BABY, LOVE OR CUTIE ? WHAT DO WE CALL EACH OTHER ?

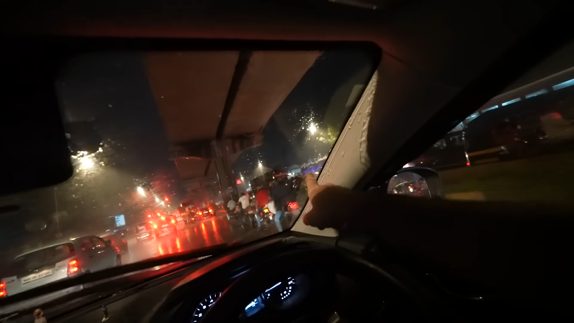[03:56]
तो मैं और वसीम अभी स्कूटर में आए, वहां ट्रैफिक की हालत देख लो बस, इतनी ज्यादा पूरा जाम है।
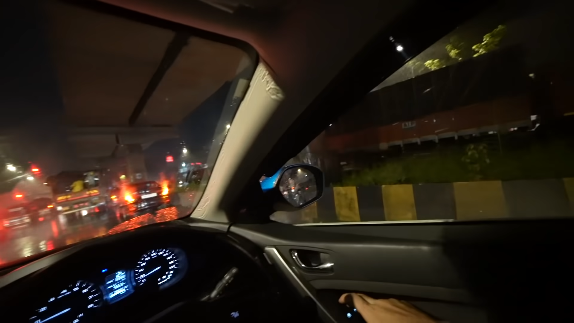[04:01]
अरे अरे अरे बच गया, वो पाइप से पानी गिर रहा था। यहाँ पर इतनी ट्रैफिक नहीं है, बट वहाँ पर बहुत ज़्यादा बुरा हाल है।
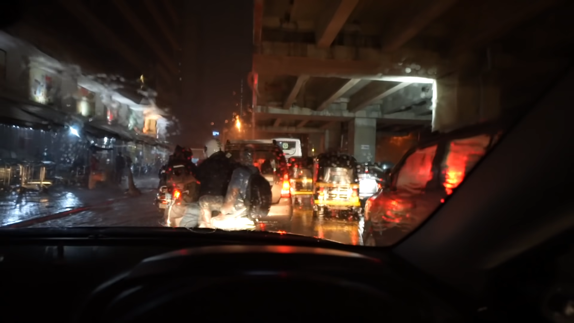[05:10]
ये कुछ हालत हो गई है मेरी, ये देखो भाई ये पूरा पानी भर गया है और मेरी एक्सेस बंद होते होते बच गई है।
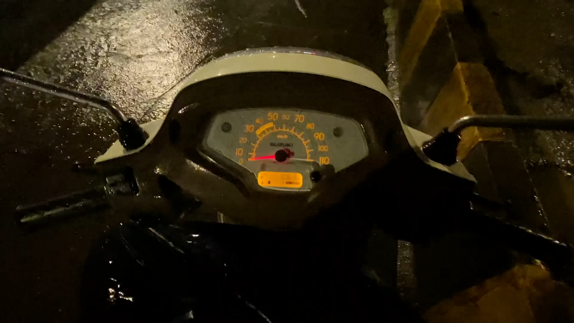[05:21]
अब मेरे को टेंशन आ रहा है, तो मैं मेट्रो के ब्रिज के नीचे खड़ा हुआ हूँ।
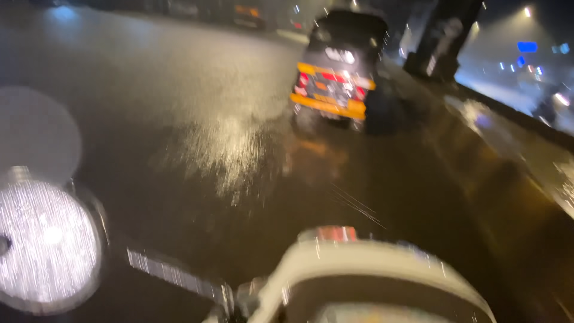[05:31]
ये देखो भाई यहाँ से कोई जाने की हिम्मत भी नहीं करेगा। अरे बाप रे बाप, पूरा
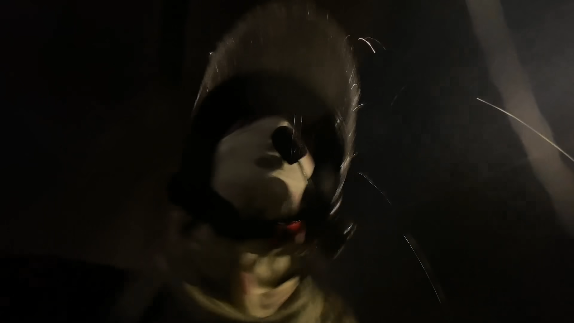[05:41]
पूरा जो है भीग जाऊंगा मैं।
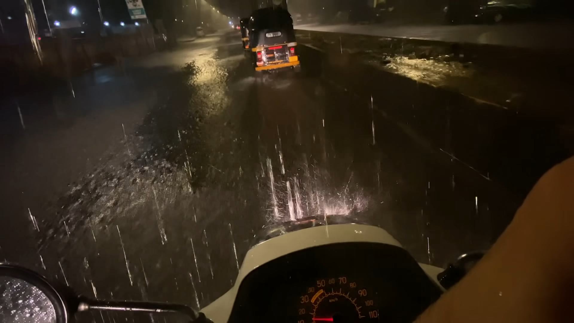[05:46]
अरे यार कूड़ा उड़ा दिया, अरे बाप रे लग गए।